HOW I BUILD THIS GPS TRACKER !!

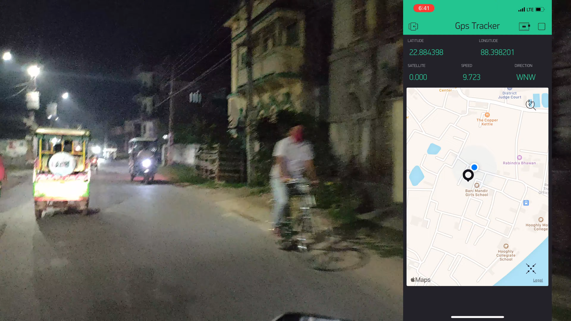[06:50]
Now let's see whether it shows the location or not. Now you can see in the right side there is a map showing my location. Wherever the GPS tracker is going, it shows its location. That means you can track anything you want. So guys, how is the video? Comment down below. Make sure you click the like button and subscribe to our channel.